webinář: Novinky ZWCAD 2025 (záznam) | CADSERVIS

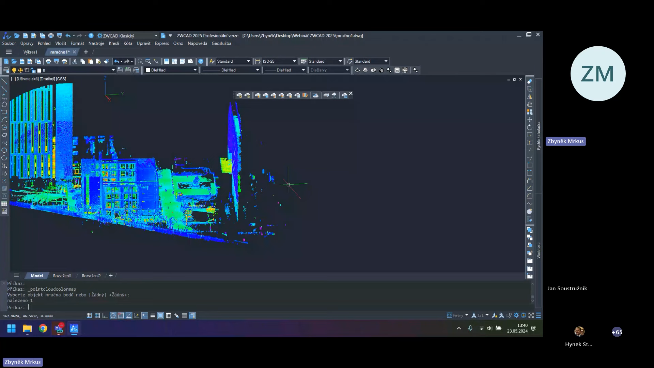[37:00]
A tam potom ten řez toho mračna bodu, případně vytvoření sítě, že uděláte povrchy, plochy z těch mračen bodů, tak to bude v té samotné aplikaci, která bude potom přímo ke stažení přes proklik v tom ZVCADu. A tu aplikaci si v uvozovkách nainstalujete, spustíte.
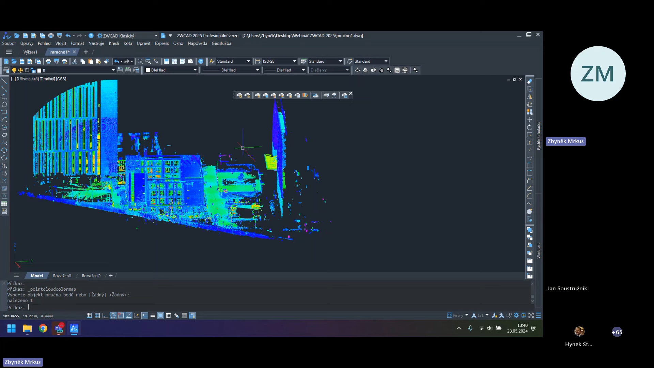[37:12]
K tomu vám informace podáme v průběhu, jak budeme vidět vícero. V tuto chvíli, jak říkám, je to ještě ve vývoji, pracují vývojáři na tom a potom to zase dostane úplně nižší nádech to mračno bodu, potažmo i ty geoslužby, což znamená vkládání ortofotomap a dalších. Jo, to mračna bodu to bude znamenat, že dokážu z toho vytvořit povrchy, plochy a s nimi pak lépe pracovat.
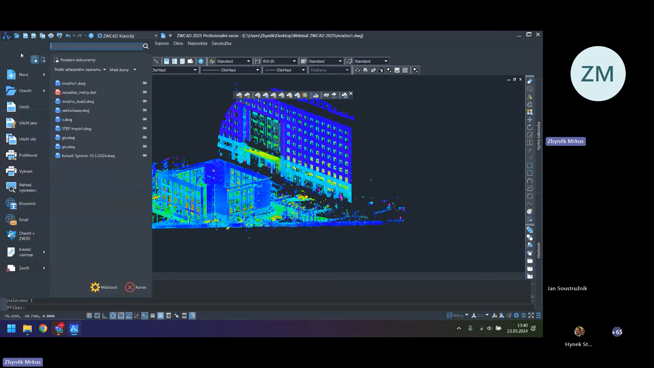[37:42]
Já si otevřu opět nový čistý výkres a ukážu ještě to druhé mračno bodu, které tady mám přichystáno.
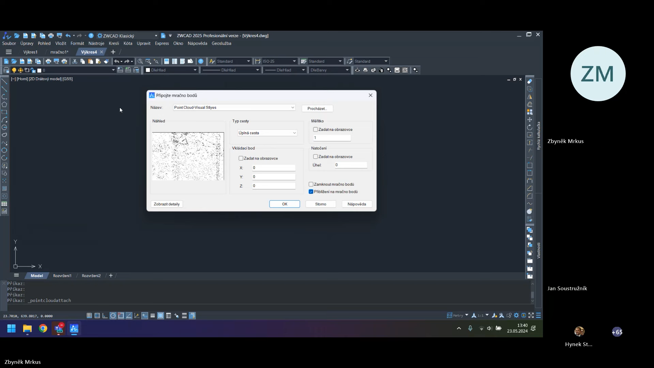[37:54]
Formát RCS, nechávám úplnou cestu v tomto případě.
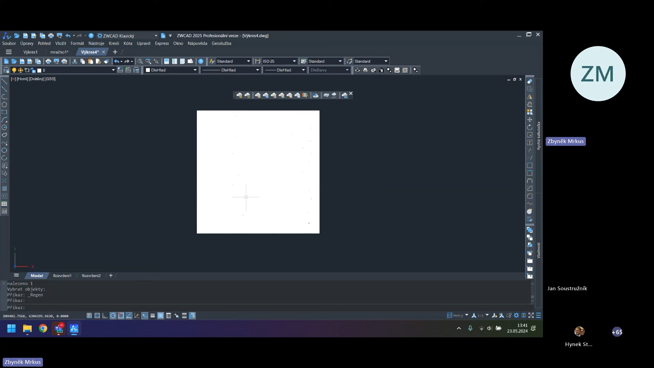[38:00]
Vidíte, že nic nevidíme, že je to jenom opravdu čtverec, ty body jsou slité, když to tak řeknu. Ale když se podíváme takhle ve 3D, ono je to velká oblast.
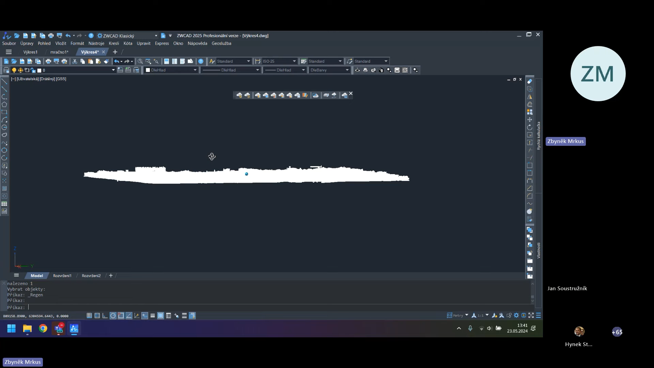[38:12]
Je to část nějakého, nevím jestli města, ale vypadá to, potom ukážu,
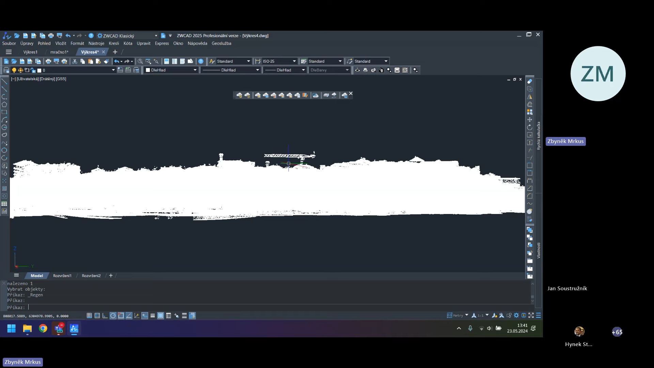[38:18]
že tam je Koloseum, tak je možné, že jsme někde v Římě. Vidíte tady nějaký věžový jeřáb na stavbě, který tam je.
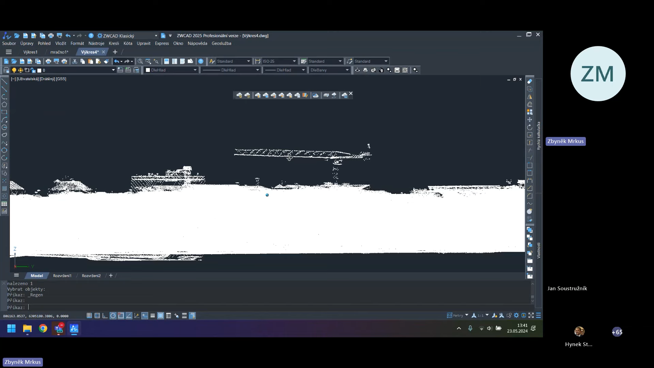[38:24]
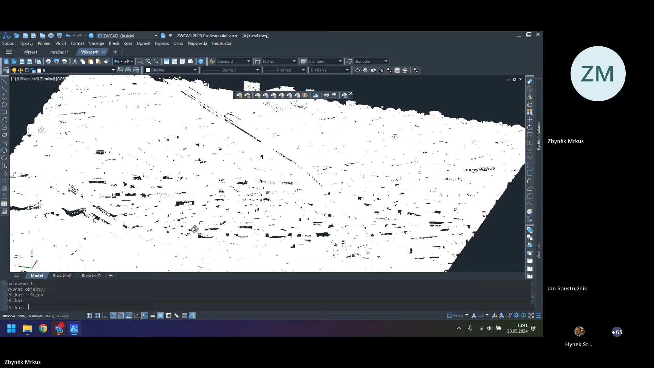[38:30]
Tady máme ono zmiňované, nevím jestli Koloseum, já myslím, že Koloseum tak pěkné není,
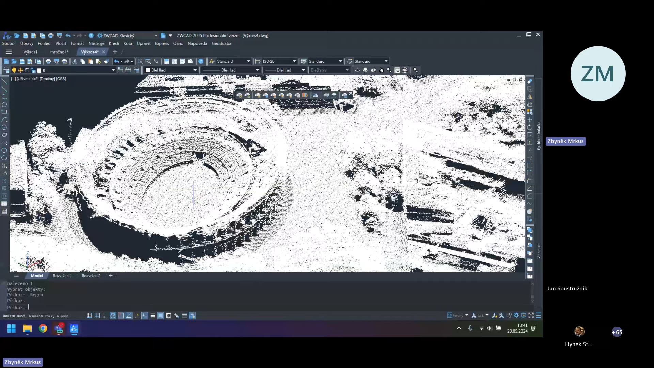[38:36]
že je částečně zbořené, takže asi jsme v nějakém menším městě, nevím, u nás to pravděpodobně nebude.
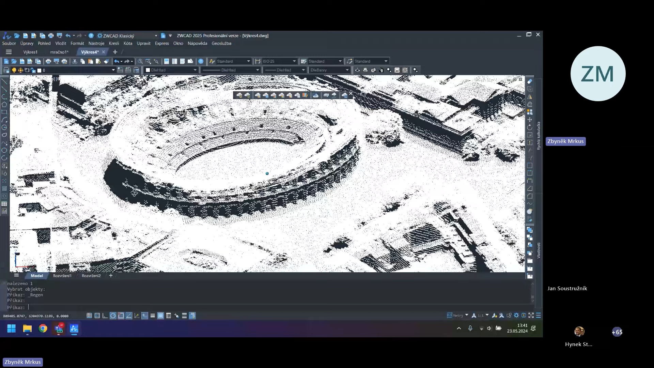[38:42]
A je to takhle vidět. Tady potom, když se podíváme rovnou na to mapování těch barev,
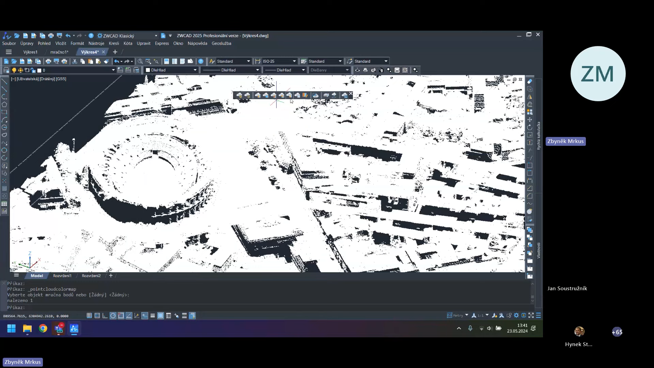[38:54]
ještě se přepnu do intenzity,
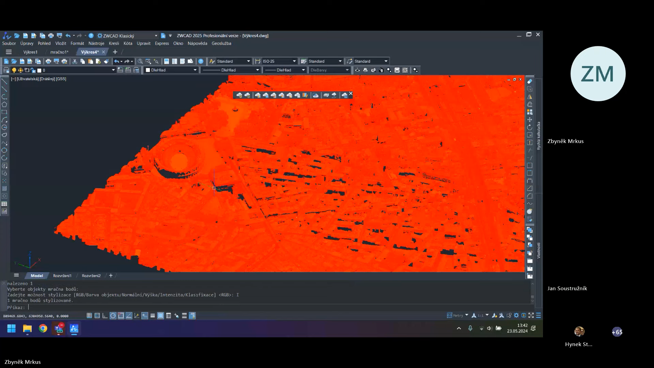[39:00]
a nebo klasifikace.
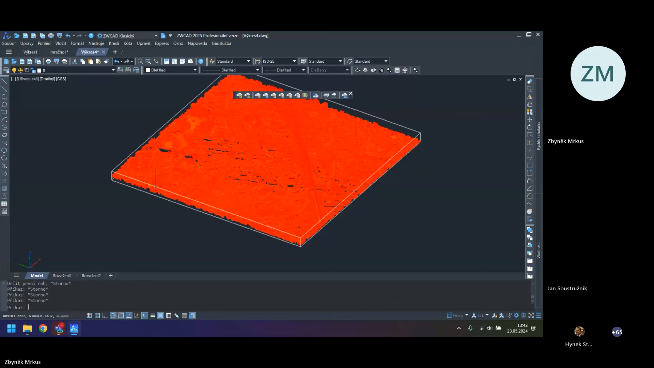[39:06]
Tak tohle bude asi nejlepší, ta klasifikace, kde je krásně vidět na těch barvičkách vlastně zeleň v tom městě. Ten jeřáb, který nám tady trčí do vrchu, nebo různé konstrukce, které jsou jakoby nad standardní zástavbou.
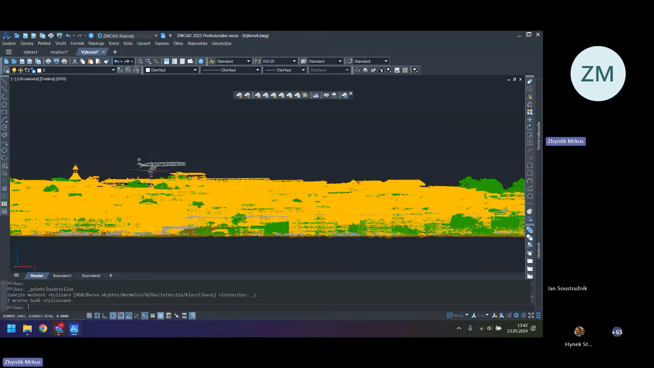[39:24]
Tady vidíme nějakou věžičku, tak jsou prostě barevně jinak zobrazeny.
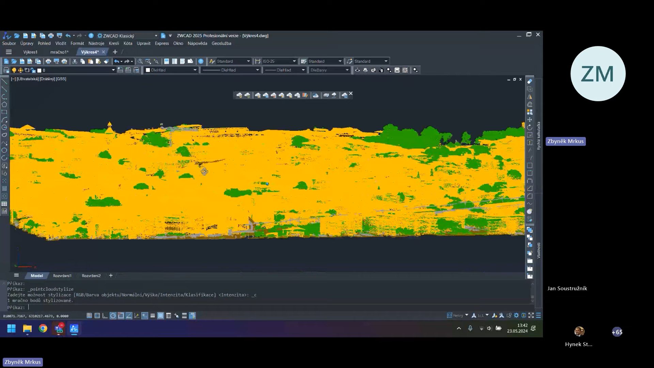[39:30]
Je tady potom pravděpodobně nějaká řeka a další.
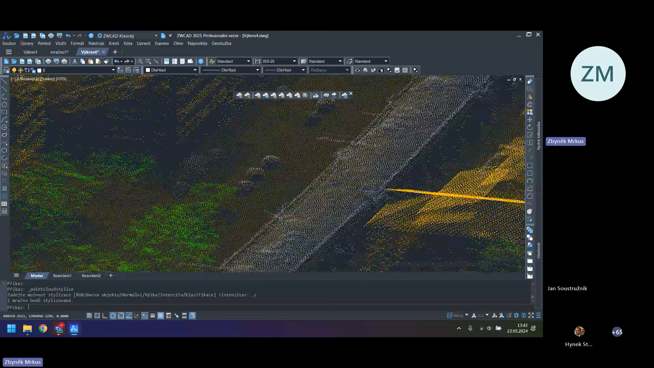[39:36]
Jo, takže ta klasifikace vám to dokáže takhle rozdělit.
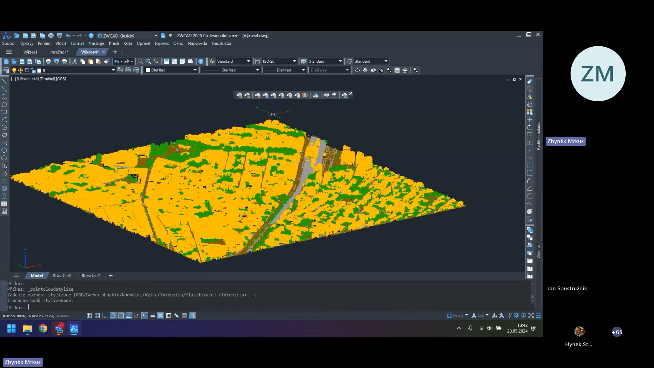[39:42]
Ty barvičky si samozřejmě dokážeme nastavit a můžeme vypínat potom právě jednotlivé vrstvy, ať už třeba tu zeleň, já to vezmu podle barvy, takže vypnu všechno, nízký porost, střední vegetaci, vysokou vegetaci, dávám použít a OK.
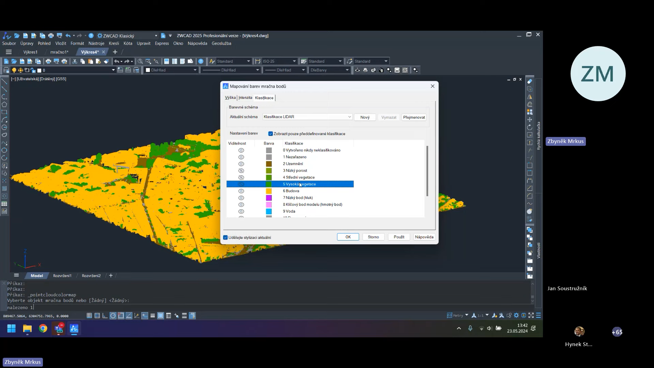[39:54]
a ty zelené vrstvy nám, ty zelené body opravdu zmiznou. Když chceme vypnout ten jeřáb, vidím, že v šedé barvě,
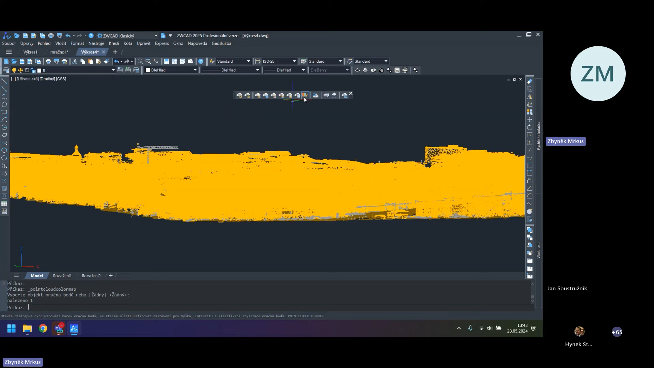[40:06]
pojďme znovu tady na mapování barev, vybírám mračnou bodu a vypnu šedé barvičky.